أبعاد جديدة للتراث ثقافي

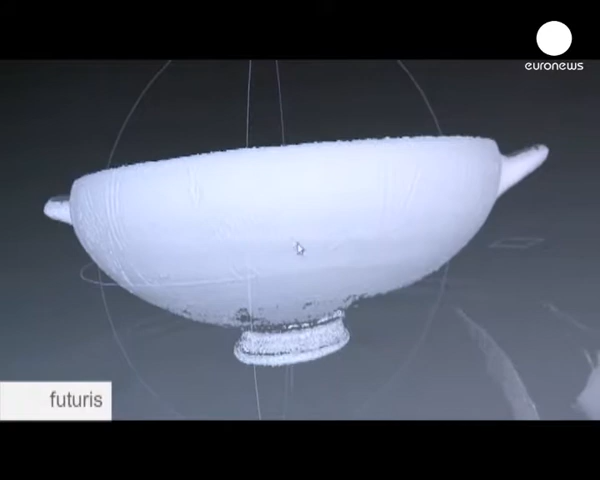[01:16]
مع اللوحات الفنية سنتمكن من رؤية كل التفاصيل الدقيقة وتخزين هذه المعلومات على جهاز الكمبيوتر
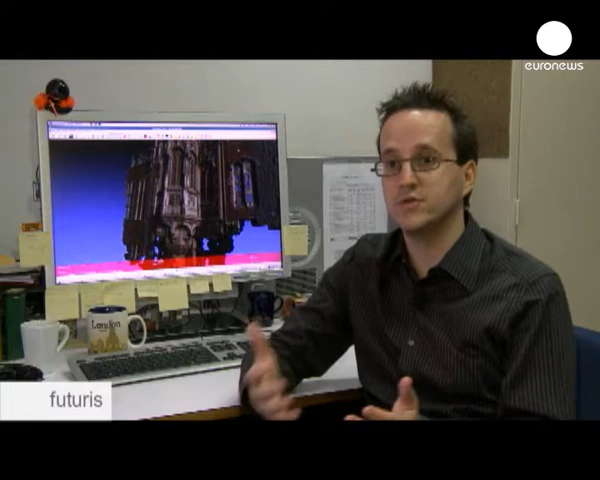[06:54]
حاجتنا مستقبلا لمعدات خاصة حيث سنستخدم فقط آلة التصوير ونشحن الصور على الانترنت ثم تتكفل أجهزة الكمبيوتر بخلق النموذج في ثلاثة أبعاد